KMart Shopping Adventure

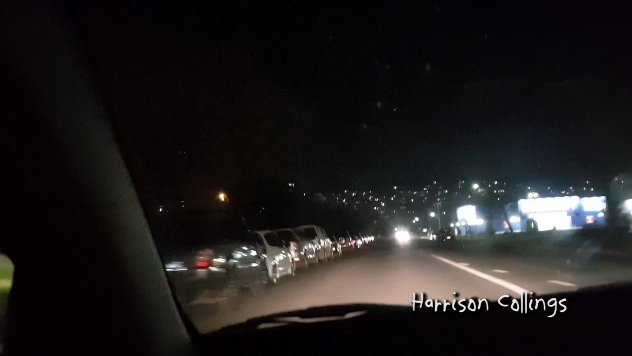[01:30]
But only if it was educational. Wow. Look at that. That was just the boring old silo. And now it's like this...